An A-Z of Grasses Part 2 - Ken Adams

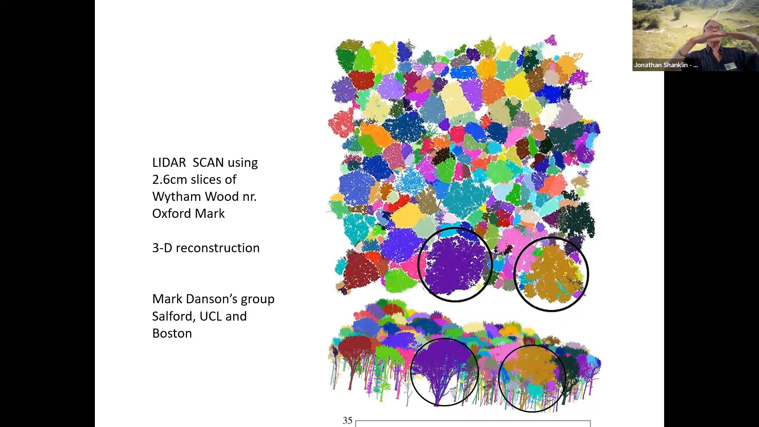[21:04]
Now, people are using these now to map trees. This is this is Wytham Wood at near Oxford, and they have scanned it 2.6 centimeter layers like that. And you can reconstruct the trees. That's a sycamore tree that's been reconstructed in three dimensions. You can have the length of the total length of the branches, including all the twigs, is 10,000 meters. And so what you can do is, you know, you know what proportion of carbon there is in wood. You can work out how much carbon is actually stored in all the world's trees. And Google is now doing this for the entire Earth.
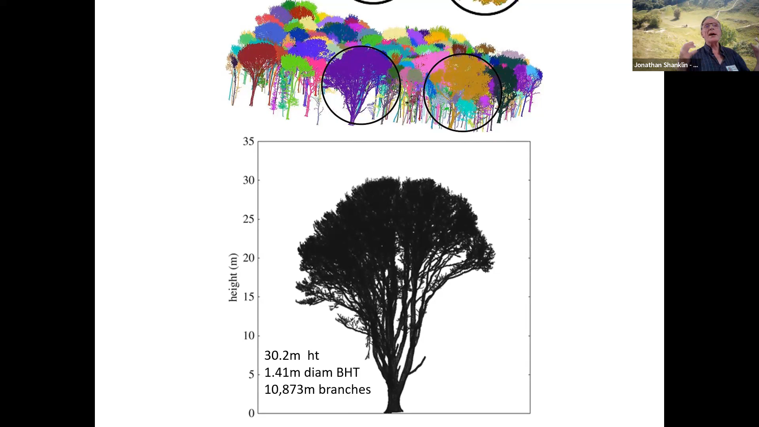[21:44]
And they now know how many trees there are on Earth because they've scanned the whole lot every day. It's a question of getting the AI deep learning algorithms to handle it all, because it's masses and masses of data, as you can imagine. But it's frightening when you come to think of it. Right. And that's all the trees for Wytham Wood laid out.